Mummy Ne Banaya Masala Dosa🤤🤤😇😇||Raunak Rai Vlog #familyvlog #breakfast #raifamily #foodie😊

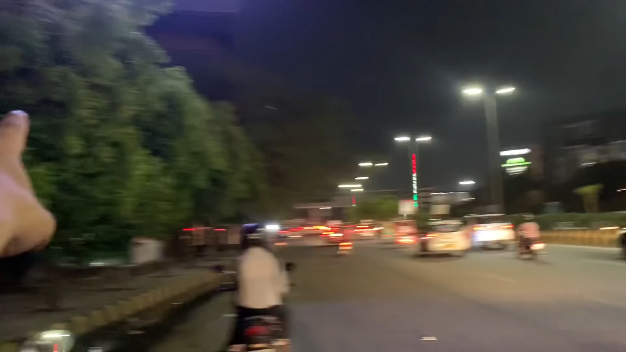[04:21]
और इस साइड में, लेफ्ट साइड में है आपका गार्डनिया गैलेरिया,